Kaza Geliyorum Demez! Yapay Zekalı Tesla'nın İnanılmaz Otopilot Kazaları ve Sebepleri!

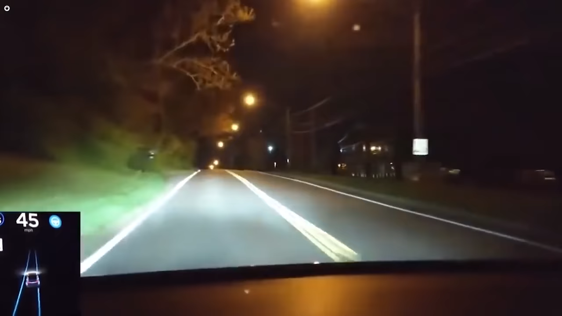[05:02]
Yani o an şoför aracın başında olmasa araç ters yönden devam edecek. Burada geçmişte var olan bir şerit kapatılıp ana yola verilmiş.